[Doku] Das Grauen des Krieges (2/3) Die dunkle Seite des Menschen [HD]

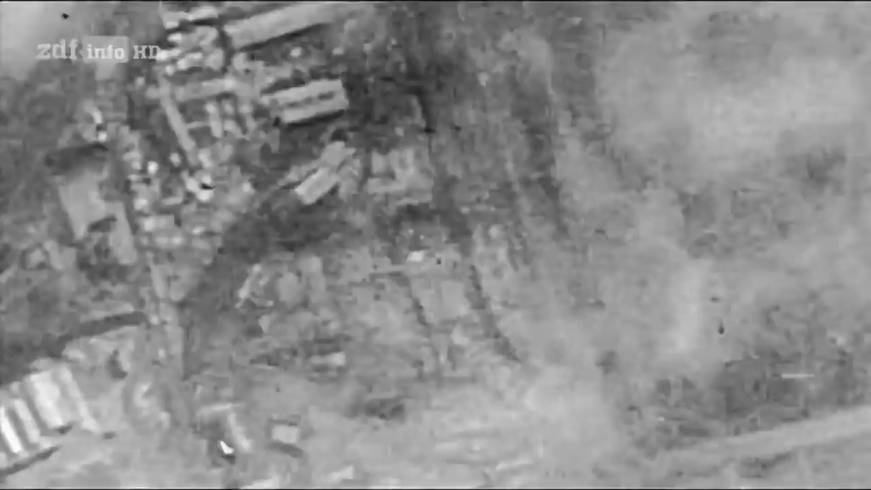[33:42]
Fliehende Menschen, Gruppen, in die sie reinschießen,
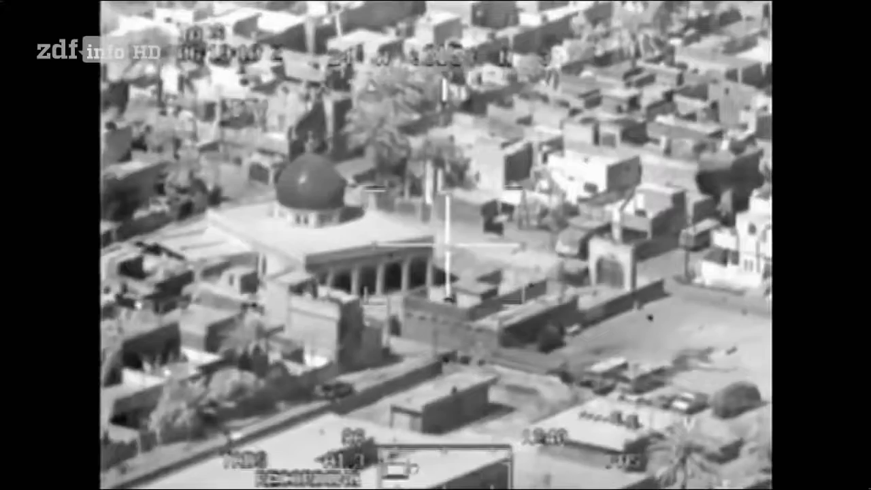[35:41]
US-Kampfhubschrauber beobachten aus mehreren Kilometern Entfernung mit ihren Spezialkameras eine Gruppe mutmaßlicher Aufständischer.
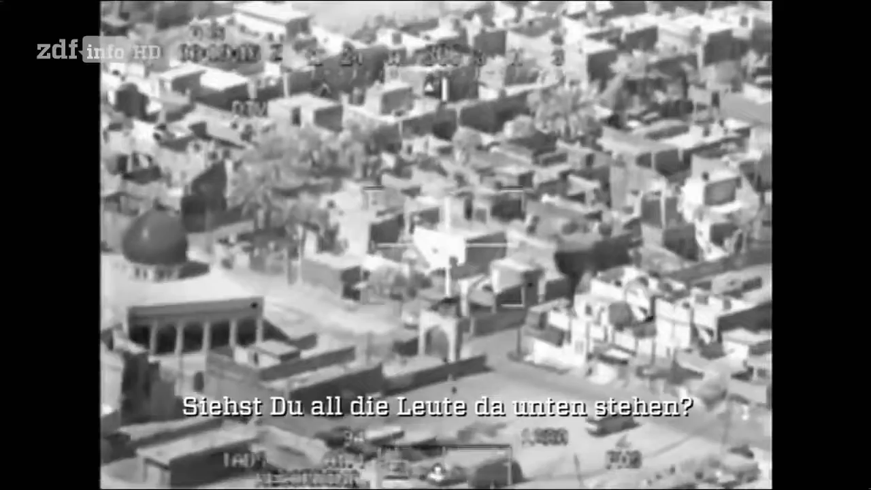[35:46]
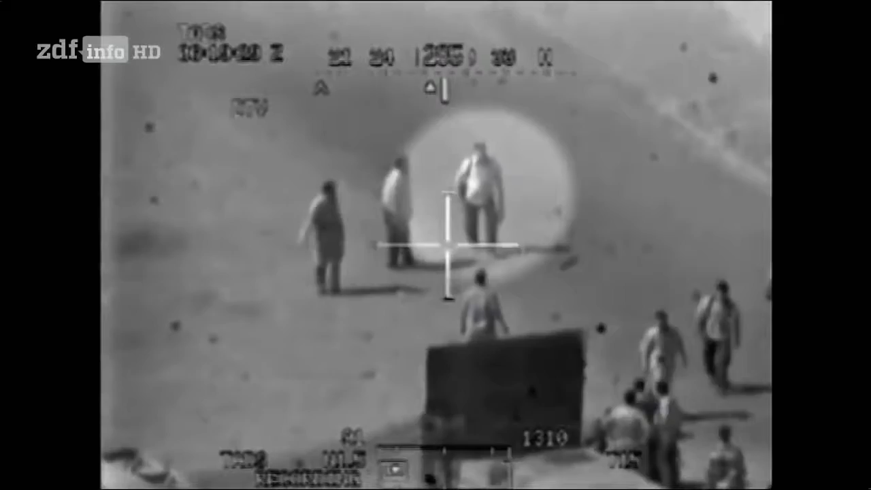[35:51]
Zwischen den Aufständischen bewegen sich auch zwei Journalisten. Einer ist Said Kmek, Mitarbeiter der Presseagentur Reuters. Der zweite Reporter, Namir Nur-Eldin. Seine vermeintliche Waffe ist ein Fotoapparat.
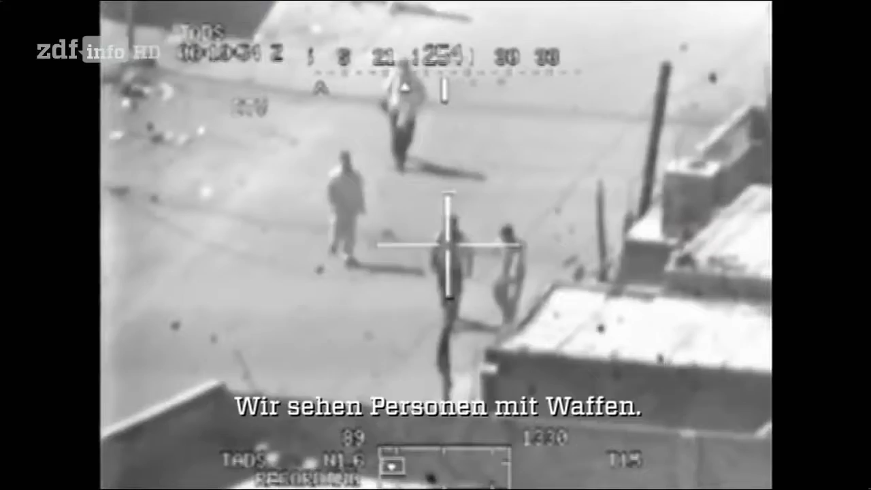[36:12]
Einige der Männer am Boden sind mit Schnellfeuergewehren und Panzerfäusten bewaffnet.
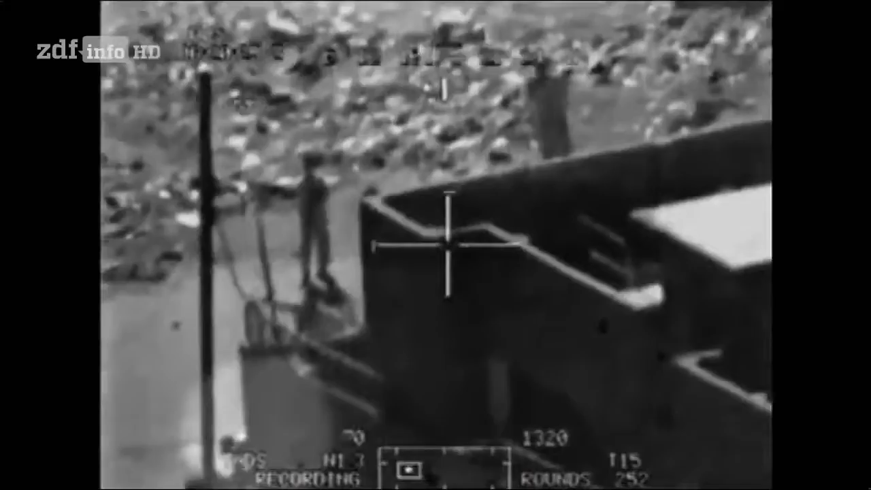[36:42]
Für die US-Piloten ein klares und legitimes Ziel.
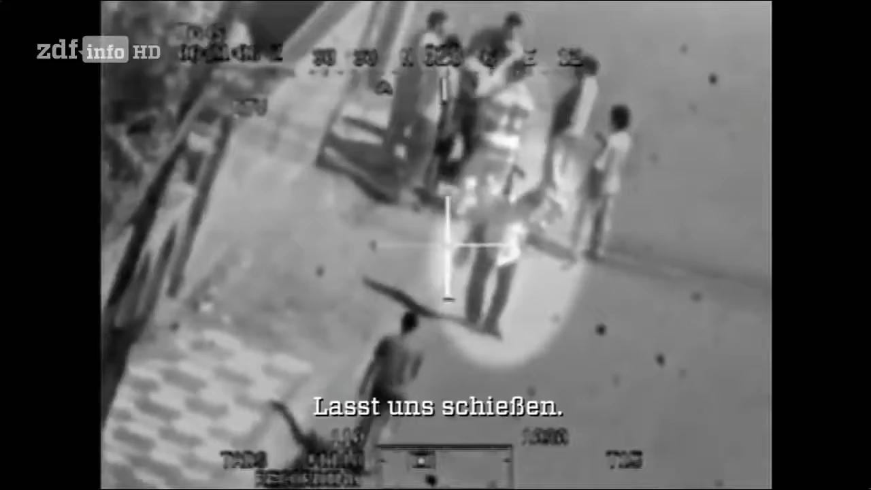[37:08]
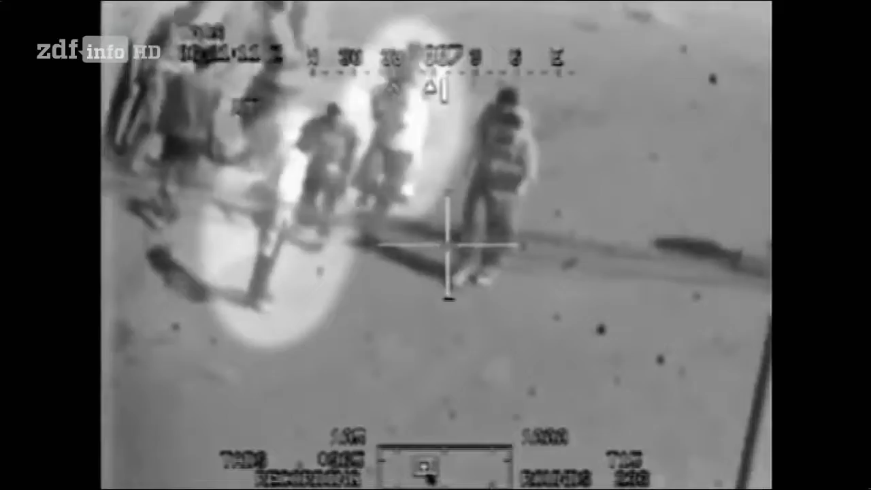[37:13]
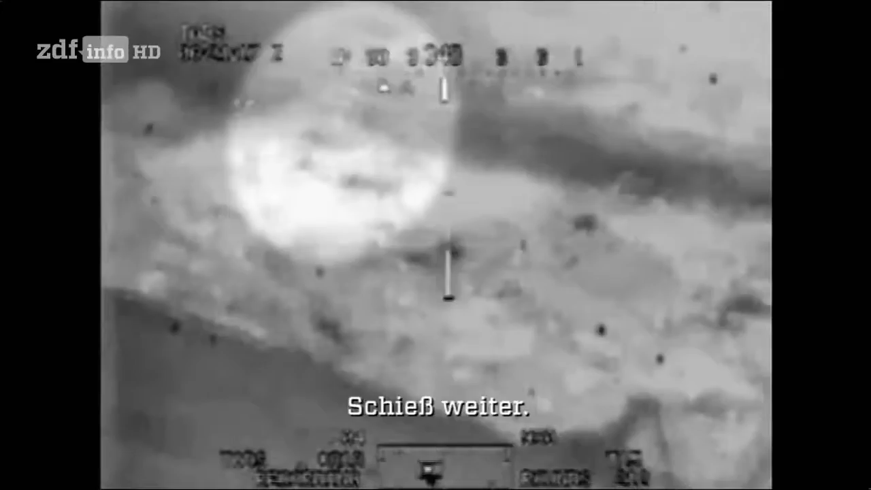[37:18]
Noch im Fallen drückt Fotograf Namir auf den Auslöser
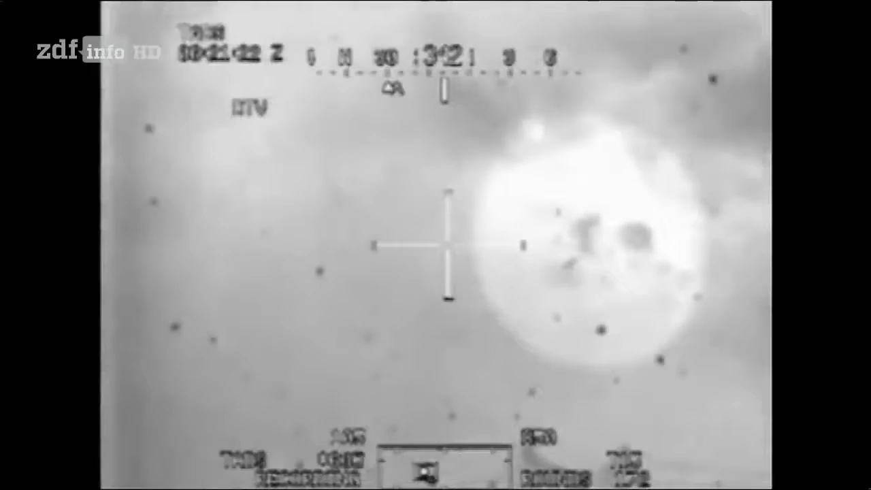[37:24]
seiner Kamera und macht die letzte Aufnahme seines Lebens.
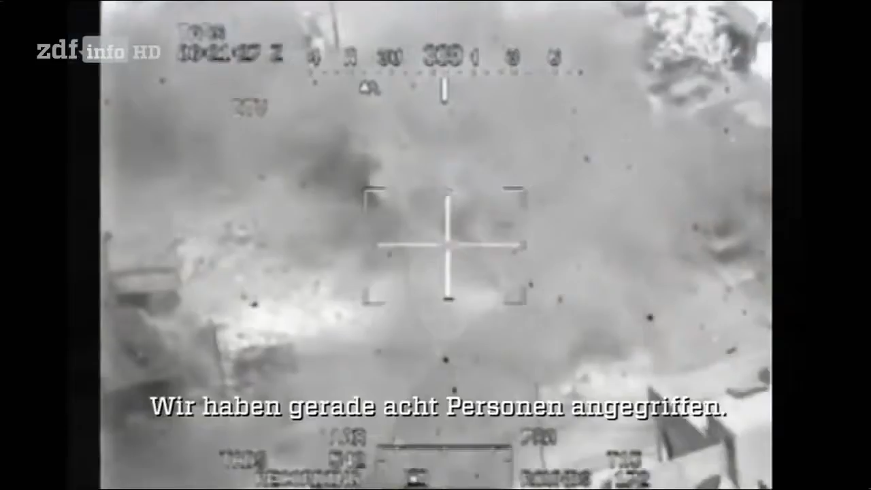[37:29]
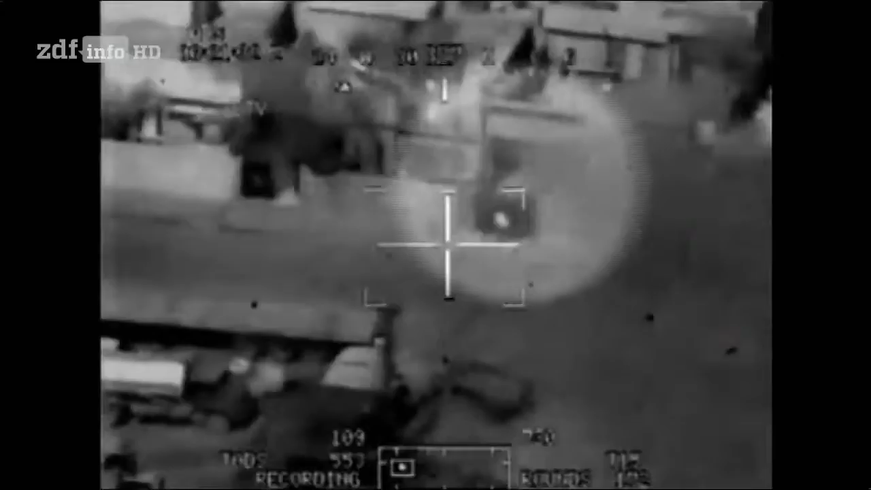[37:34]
Reuters Kollege Said überlebt die ersten Schüsse. Wer von wo geschossen hat, wissen nur die Angreifer. Für die Piloten des Kampfhubschraubers Apache spielt sich der Krieg zumeist in einer entfernten und virtuellen Welt ab.
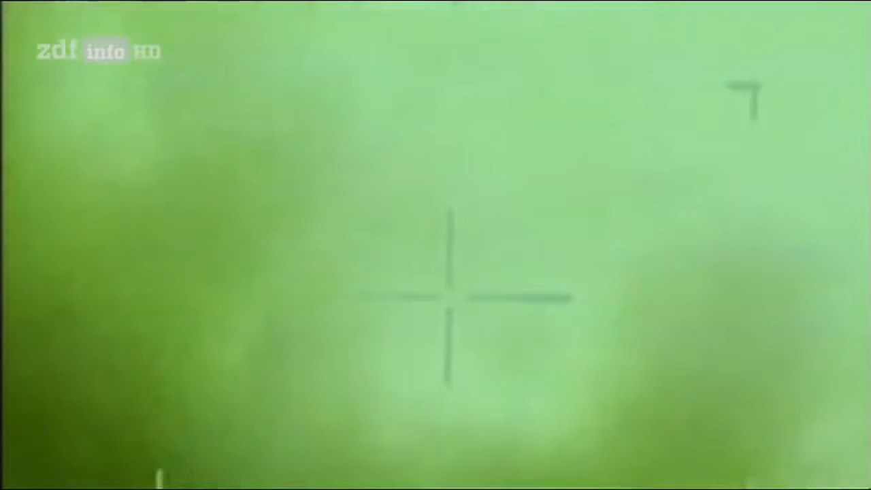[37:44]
Die Ziele werden aus großer Distanz erfasst.
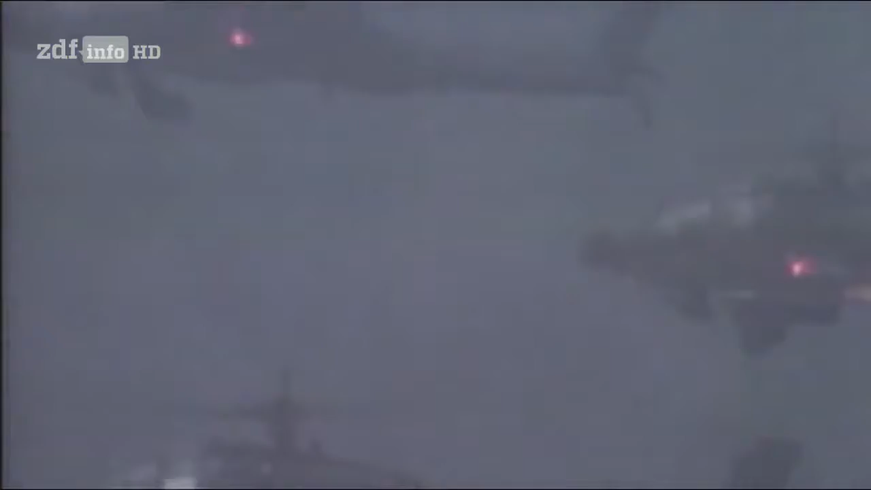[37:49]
Das Prinzip nennt sich Fire and Forget. Schießen und Vergessen.
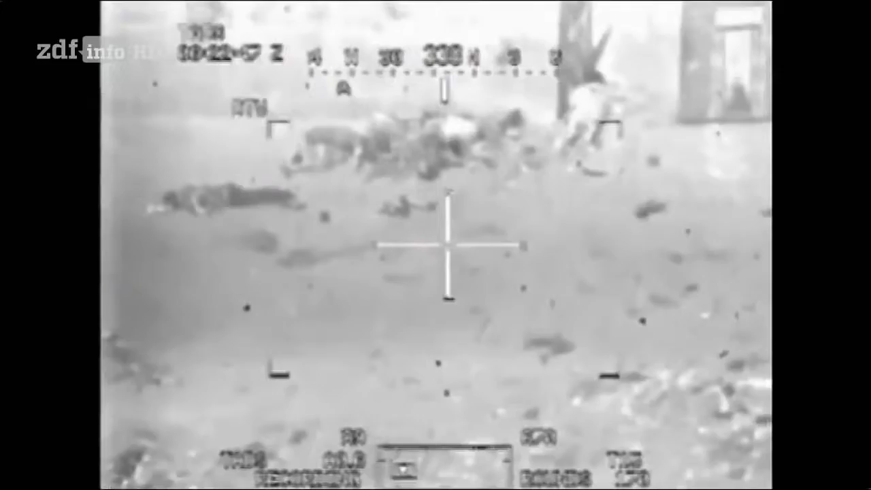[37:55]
Aus dem Cockpit betrachtet ist der Tod schwarz-weiß.
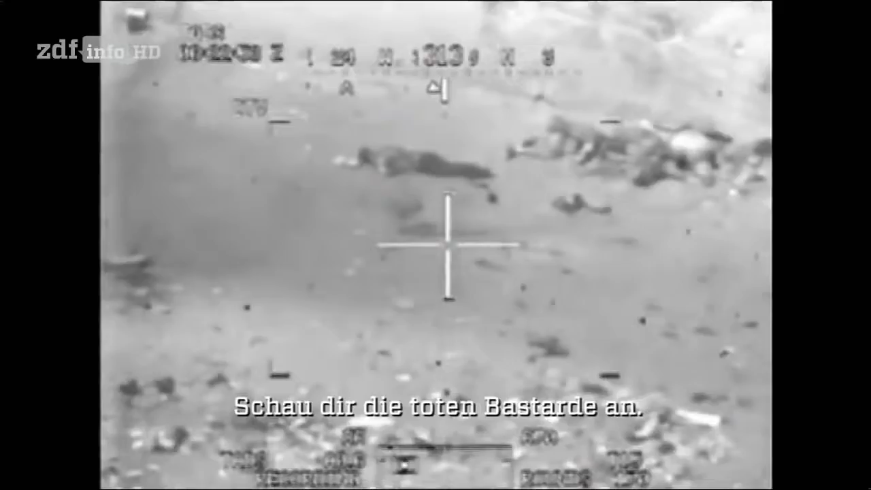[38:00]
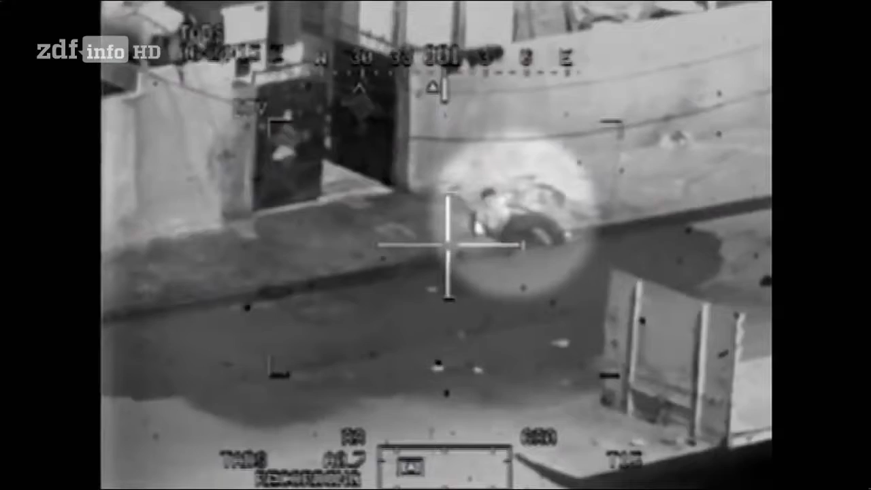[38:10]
Nach dem Angriff versucht der Reuters-Journalist Said, anscheinend schwer verletzt, sich in Sicherheit zu bringen. Eine offensichtliche Gefahr geht von ihm nicht aus. Während Said um sein Leben kämpft,
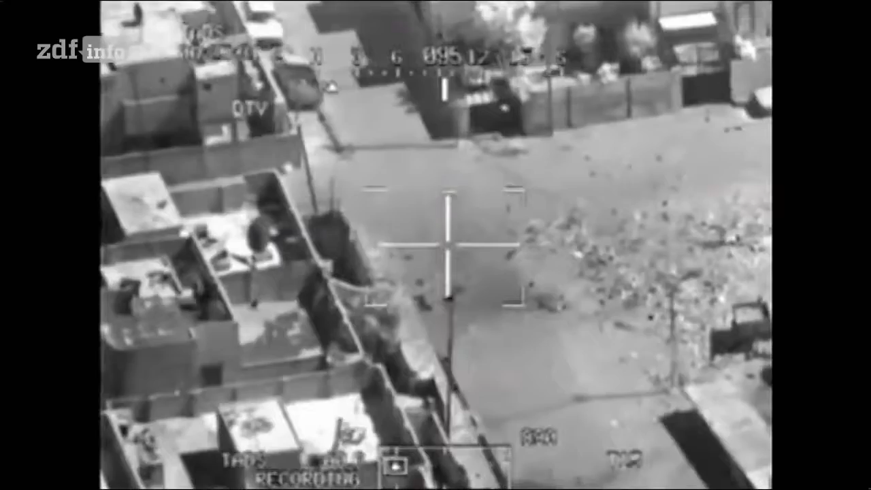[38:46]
warten die Piloten in sicherer Entfernung auf eine weitere Schussgelegenheit. Plötzlich biegt ein Minibus um die Ecke. Personen eilen dem Verletzten zu Hilfe.
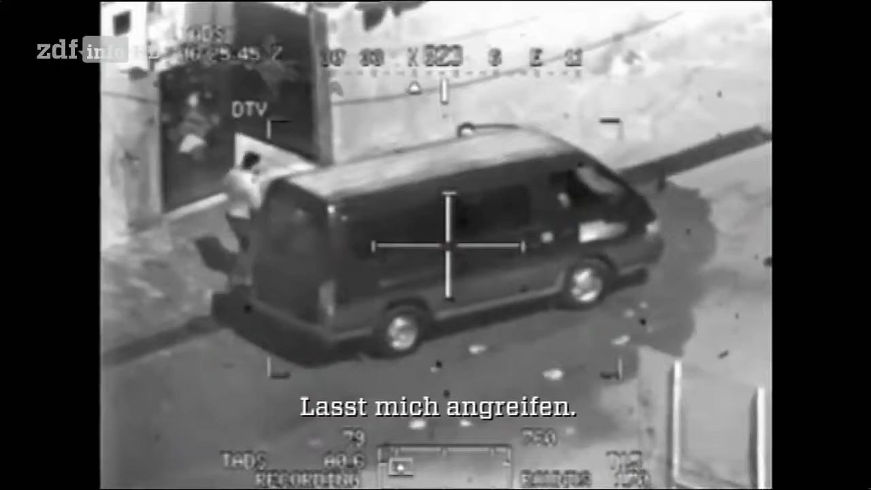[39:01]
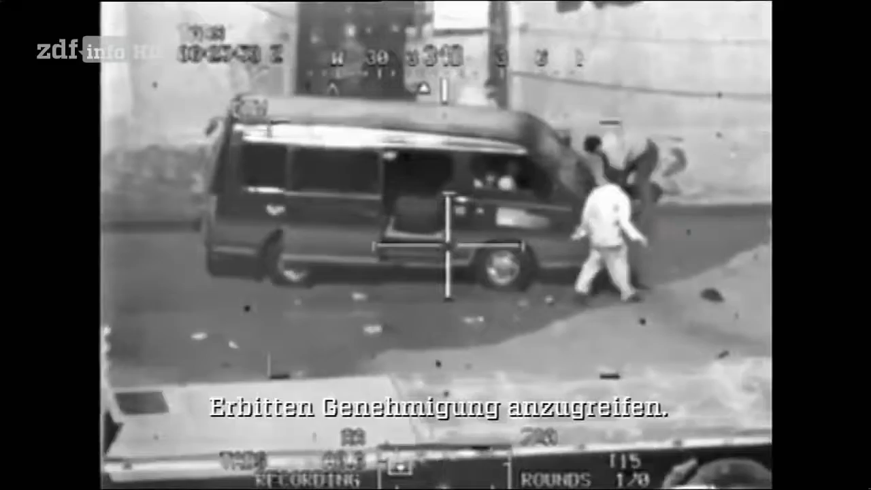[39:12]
Die Helfer hören die Kampfhubschrauber nicht. Auf den Vordersitzen im Wagen und nicht zu erkennen, die Kinder Sayad und Doaha. Ihr Vater wollte sie eigentlich wie jeden Tag in die Schule fahren.
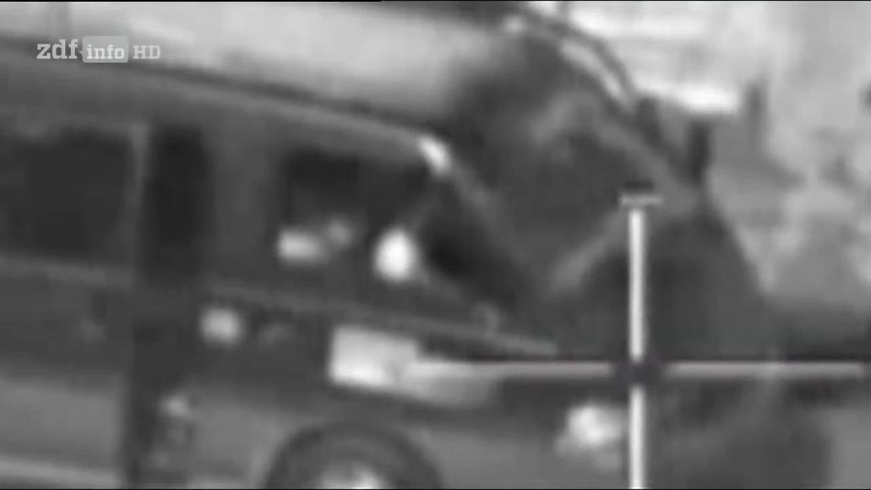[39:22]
Komm schon, lass uns schießen. Ein Buschmaster, Crazy Force 1A. Sie nehmen ihn. Buschmaster, Crazy Force 1A. Es ist Buschmaster 7, bitte.
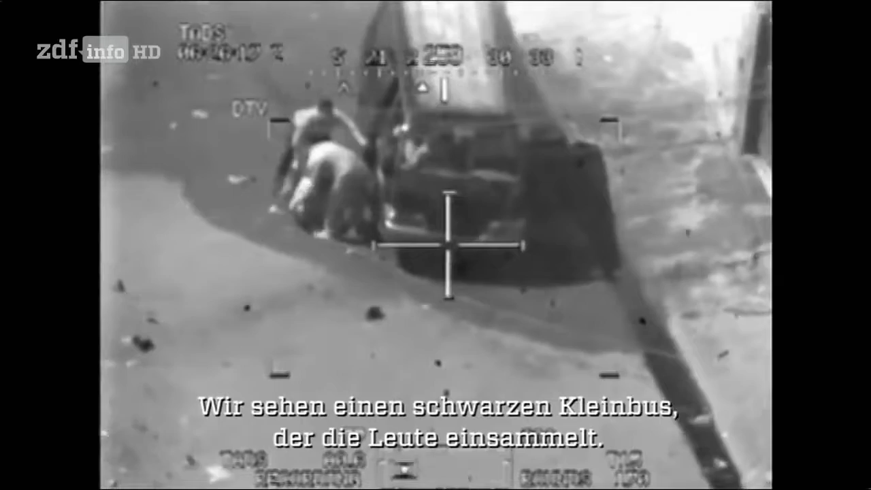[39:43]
Roger, wir haben einen Black-Bongo-Truck zu holen. Es ist Buschmaster 7, Roger.
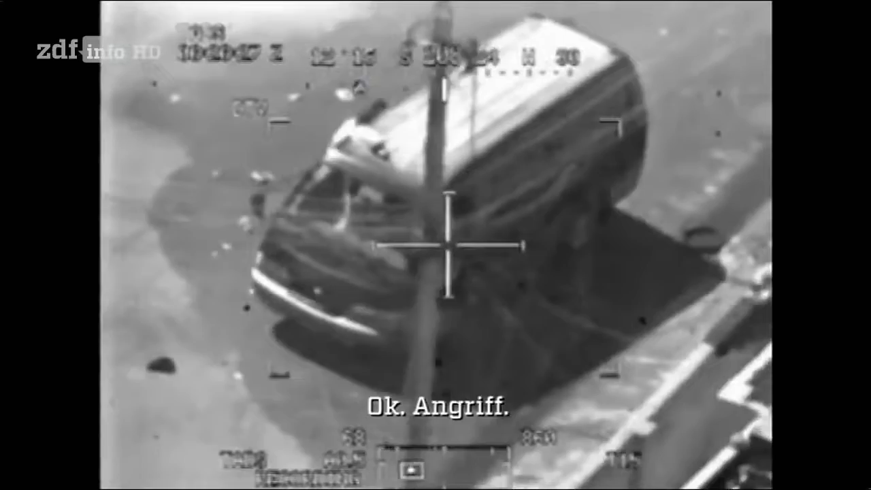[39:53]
Es ist Buschmaster 7, Roger, engagiert. 1A, engage. Claire. Komm schon.